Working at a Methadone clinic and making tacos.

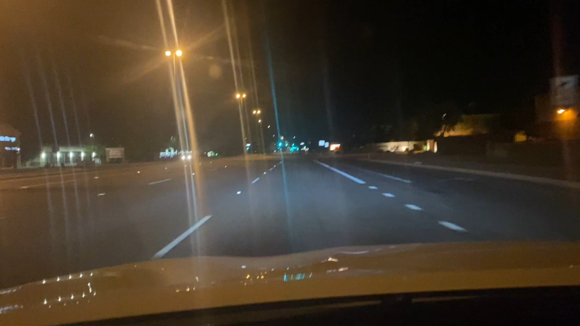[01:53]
so I'm on my way to work it is empty when it's dark so that's the only good thing about waking up this morning so early is that there is absolutely no traffic um I feel that like if I work on like a Saturday or Friday or something no I would say like Friday to Saturday Saturday is like worse there's still like a lot of drunk people out and stuff so you kind of still have to be careful